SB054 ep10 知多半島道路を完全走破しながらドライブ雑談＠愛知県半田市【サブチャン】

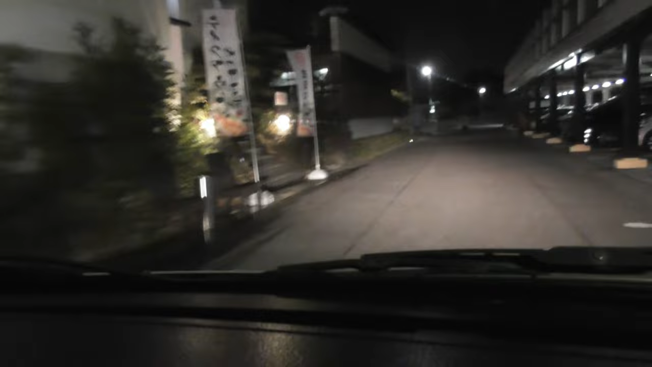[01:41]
で、施設自体は新しくて、まあ新しいもそれもそのはずで、ここね、ちょうど1ヶ月前の12月にリニューアルオープンをちょうどしたところらしくて、あ、マルハ食堂はマルハ食堂で、あの、そっちから、入り口があるんだ。だから食堂だけの利用も気軽にできますね。あの、中通ってってね、あの、食堂を利用したいんですけどっていうのもね、
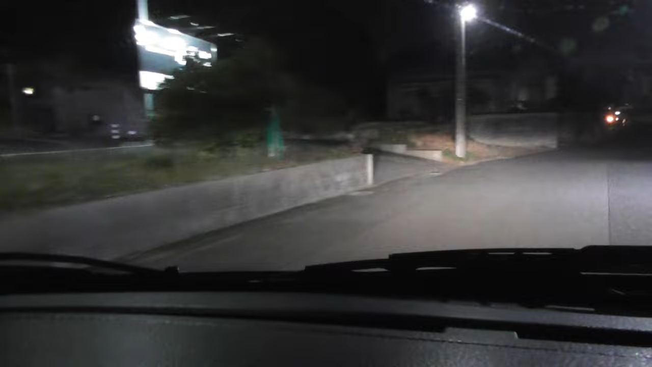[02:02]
いいですよっていうところもありますけど、別でね、もう食堂食堂で入り口が分かりとれば、ありがたいですよね。で、それもあってかな、鍵自体は、しかしこれは、このちっちゃい看板だけなんで一瞬分かりませんけどね。これはいいところを覚えた。いいところを見つけたな。なんで気づいたかというと、さっき、クラペチーノをね、ちょっと飲ましてもらってたんですけど、そこにね、案内地図があって、そこのところにね、
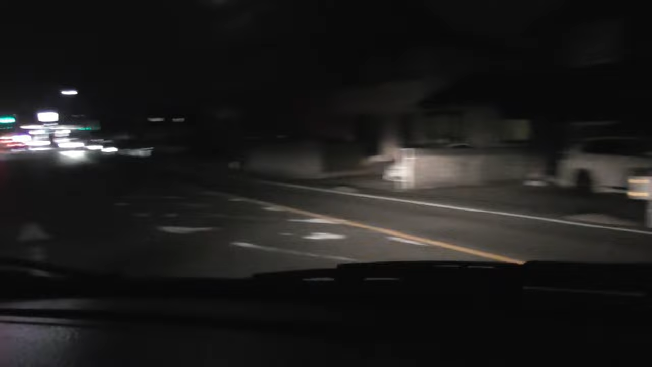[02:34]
近場の温泉施設案内みたいなのが書いてあって、書いとったら、あ、間違えた。違う。鬼怒浦道路に行こうって言っとったら、こっちに曲がってしまった。よし。どっかで追い返そう。
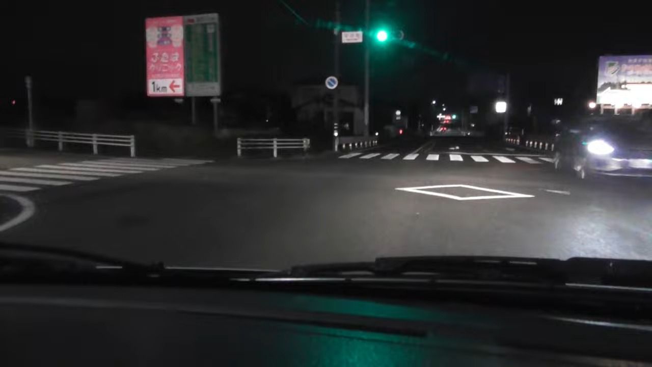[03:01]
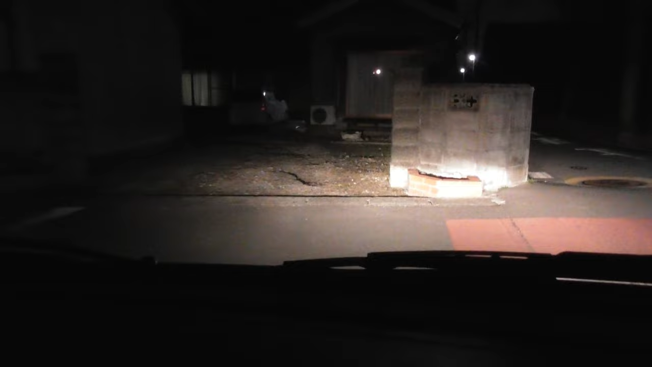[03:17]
街中の商店って感じだ。で、何だったっけ？あ、そう、温泉施設かね。まず綺麗。まあ、何してできてまだ1ヶ月ですからね。っていうのもあって、めちゃくちゃ綺麗だったのと、
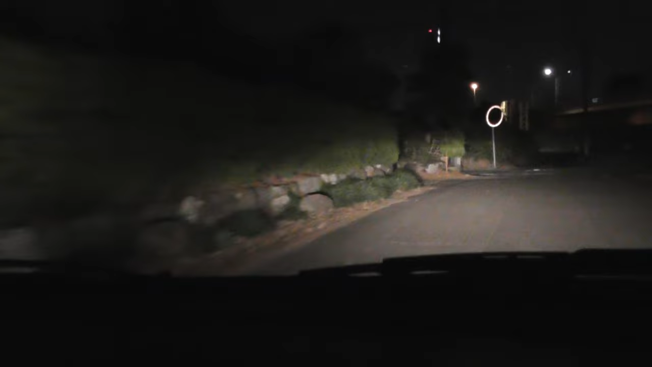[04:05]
あ、これで先のところに戻ってくるんや。ほほ。わかみにくいけど、まあまあまあまあまあ。これで先のところに戻ってきましたね。はいはいはいはい。いや、いいなぁ。その、何がいいって、まず、さっき途中で寄ったパーキングエリアも、